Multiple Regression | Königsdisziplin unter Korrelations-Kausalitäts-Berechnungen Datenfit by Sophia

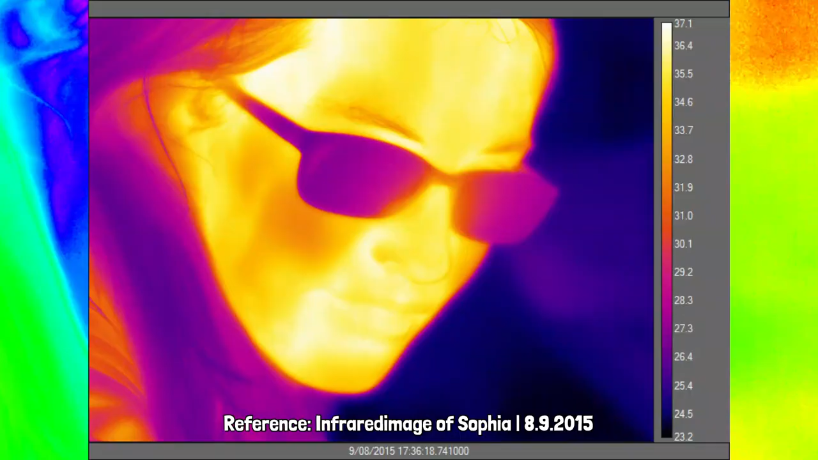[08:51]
Hier sehen wir eine super Infrarotaufnahme meines Gesichtes. Und was fällt auf? Meine Wangen sind deutlich röter als die Schläfen.
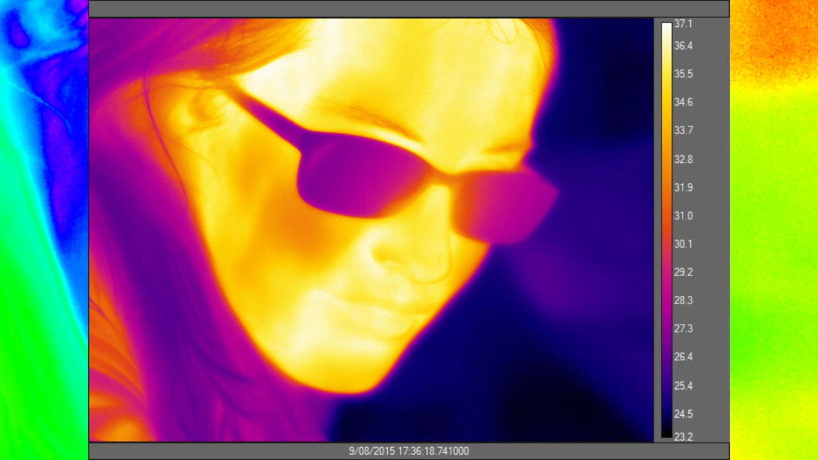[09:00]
Das bedeutet, an meiner Hautoberfläche habe ich keine homogene Temperatur, sondern eine Art Temperaturverteilung.
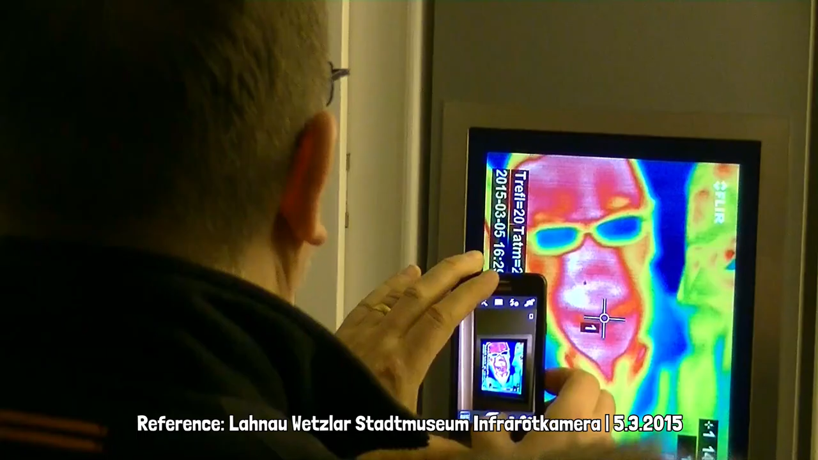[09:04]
Yes.
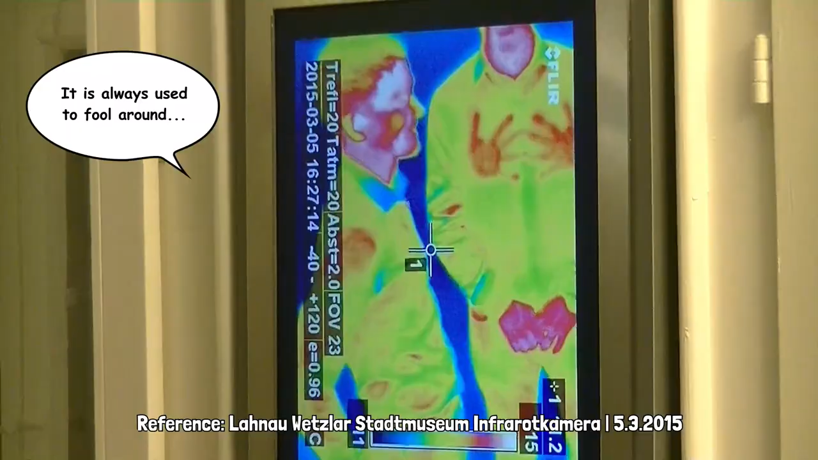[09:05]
So always use it to fool around.
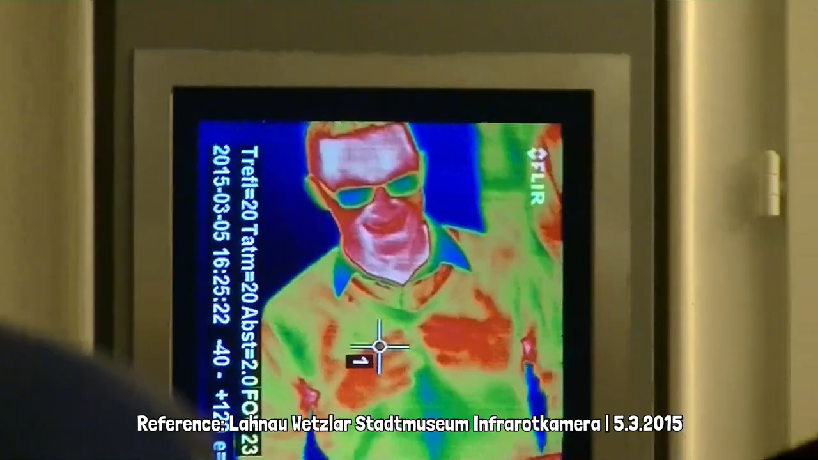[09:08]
This all looks nominal. And here are some examples.
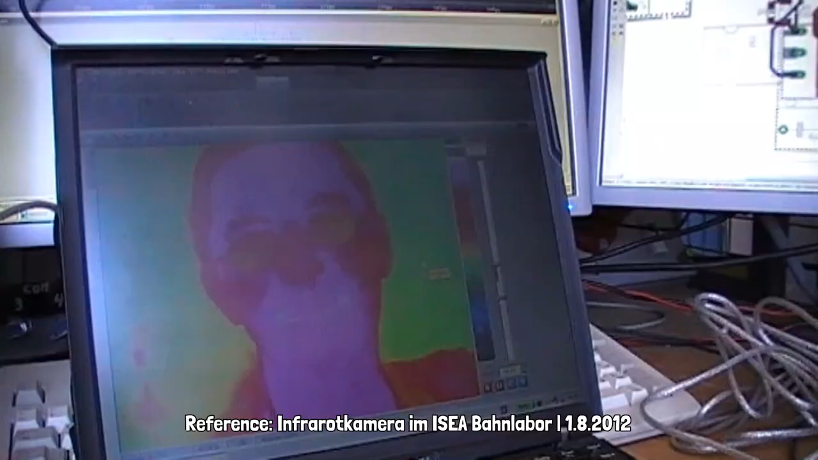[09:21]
Die Kopf hat kalt, die Füße warm.
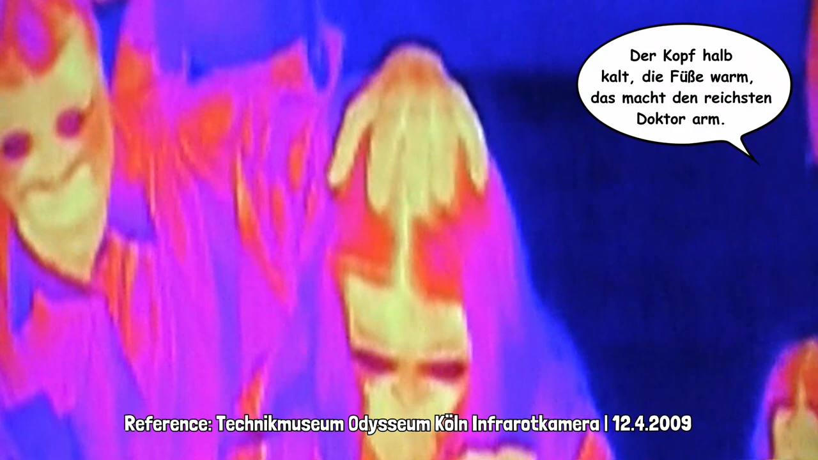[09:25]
Das macht den reichsten Doktor. Wie, echt? Deine Nase ist irgendwie kalt.
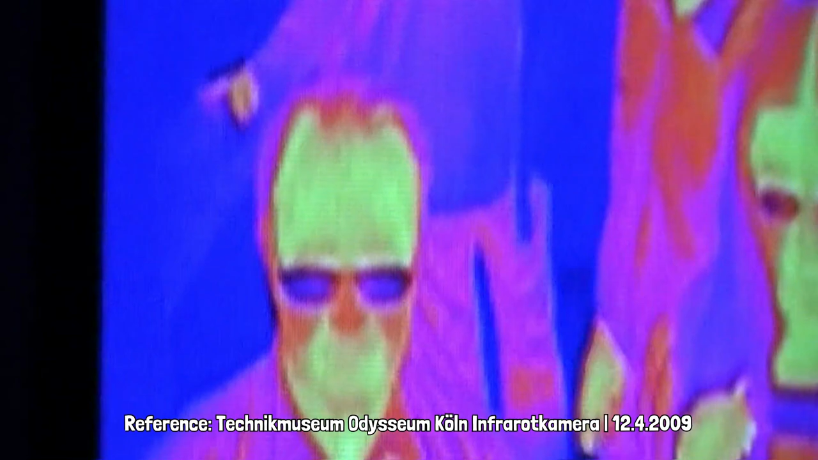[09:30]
Hier.
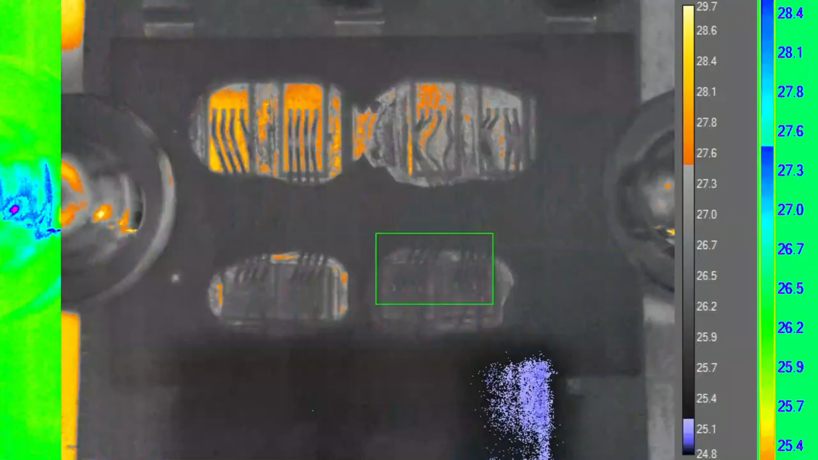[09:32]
Transistoren-Halbleiterchips haben auch nicht überall die gleiche Temperatur.
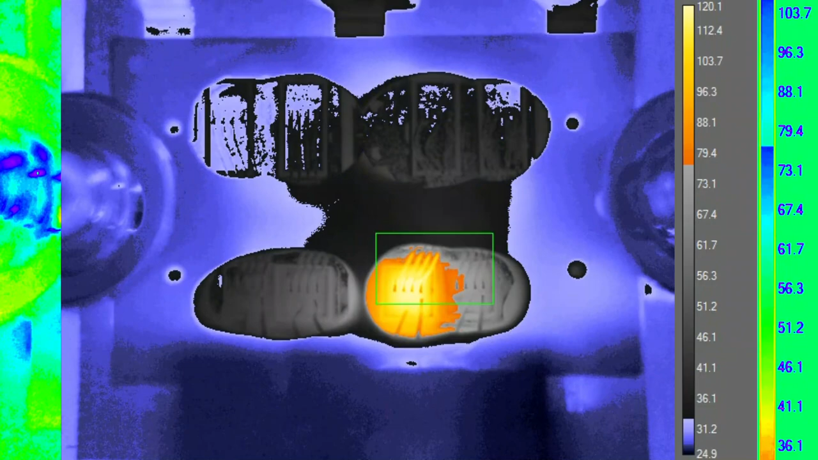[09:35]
In der Mitte ist es da in der Regel heißer als am Rand. Deshalb definieren wir, die Temperatur, die wir bestimmen, ist in Wirklichkeit nur die virtuelle Junction-Temperatur.
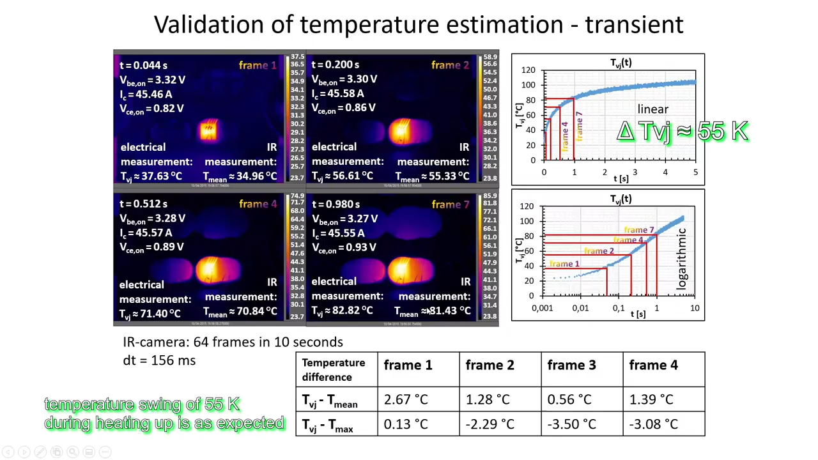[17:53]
Das ist ein normaler Temperaturhub an sich. Bei einem Delta-IC von 30 Ampere ist der zu erwartende Temperaturhub etwa 10 Grad Celsius.